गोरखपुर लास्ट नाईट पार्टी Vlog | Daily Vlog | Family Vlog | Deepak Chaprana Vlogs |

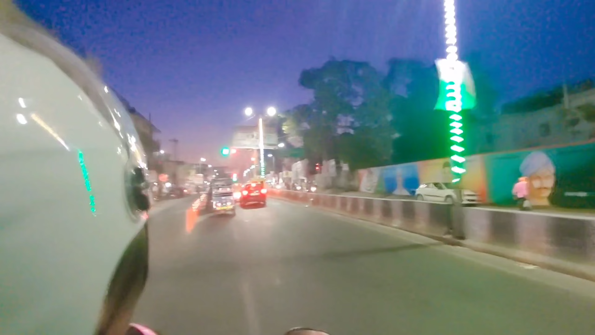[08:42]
जाम लगा हुआ है गोरगपुर के रोड़ों पर यह देख सकते हो आप लोग अभी